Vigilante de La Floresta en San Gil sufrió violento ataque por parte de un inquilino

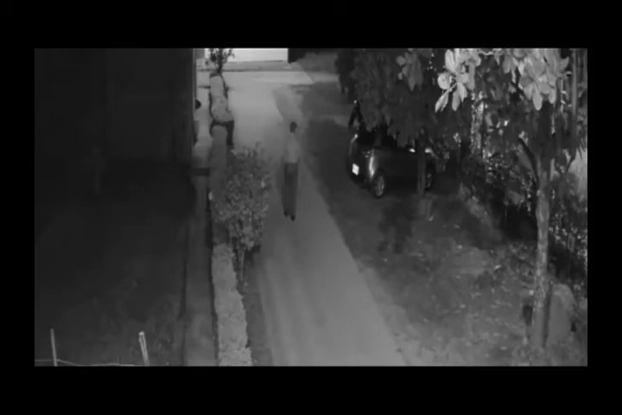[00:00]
En video de cámaras de seguridad quedó captado el brutal ataque que un sujeto le propinó con un objeto contundente a un vigilante en el sector de la floresta en San Gil. Los hechos de violencia ocurrieron el miércoles 11 de octubre en horas de la noche y la víctima, en este caso, fue un hombre de 55 años de edad identificado como Juan Garavito Beltrán, el cual trabaja como vigilante en este barrio.
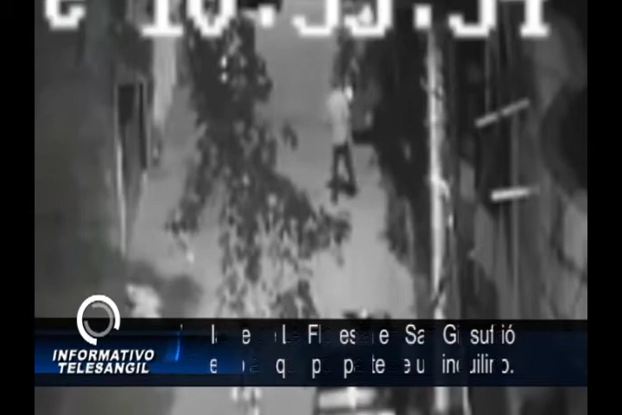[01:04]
No, pero no vale, no, y es que me sigue cascando, no, entonces yo lo único, ante eso yo lo único que hago es salir corriendo, la verdad es esa, porque yo no me puedo ni agachar, ni busco nada para defenderme, porque yo veo que ya está como enloquecido ahí.
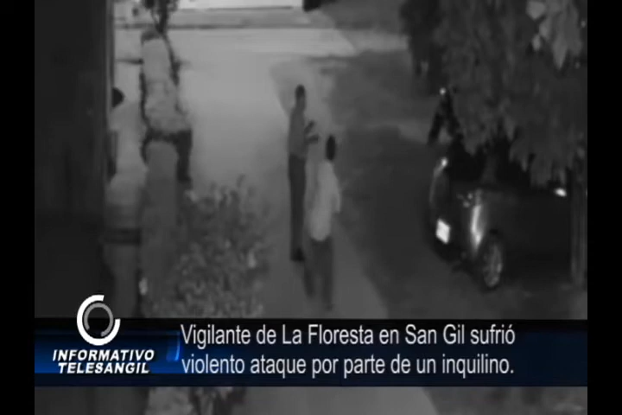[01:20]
La víctima de la agresión manifiesta que en medio del ataque lo único que buscó fue resguardar su integridad, por lo cual salió corriendo por las calles del barrio en busca de ayuda. Sin embargo, la otra persona continuaba con su ataque utilizando un palo,